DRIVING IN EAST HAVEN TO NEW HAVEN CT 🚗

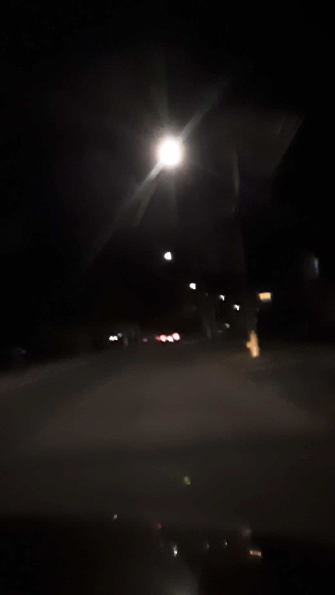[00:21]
Walked the man. Dad and. Roy. Where? Autumn. Dead end. Chrissy dead. Place. C is for? Chrissy Place.
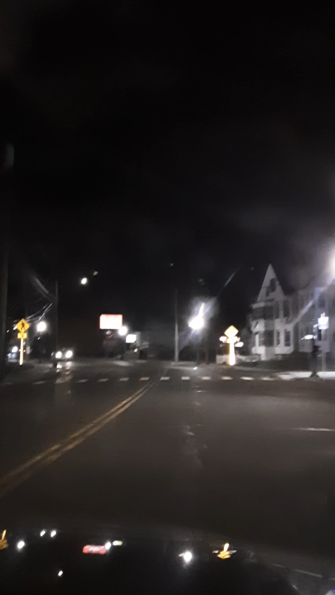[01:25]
Stop and Kimberly Avenue. Kimberly Avenue except. There's AMF Bowling.
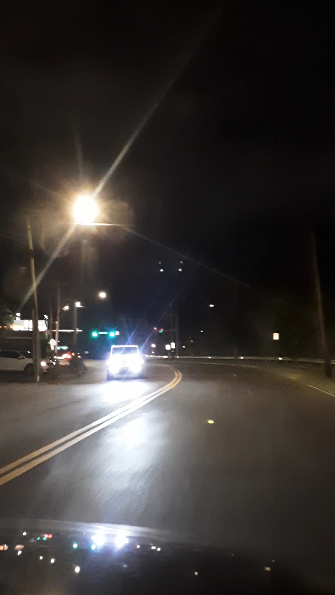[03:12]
Where's the guardrail? It's right there. Where's the white light pole? It's over there. White light pole, great God. The bridge. The bridge.
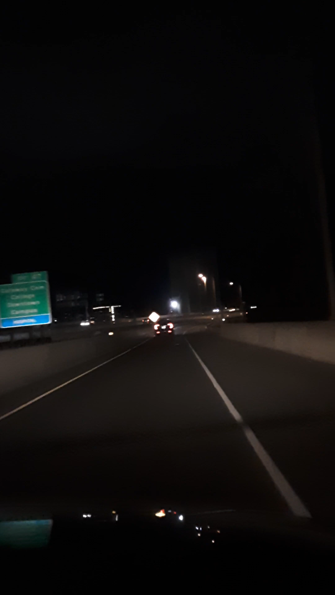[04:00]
here. And away we go. No. Where's the good iPhone? Doggone. Oh, man. Q for circa 95 South New York City. Circa 95 South.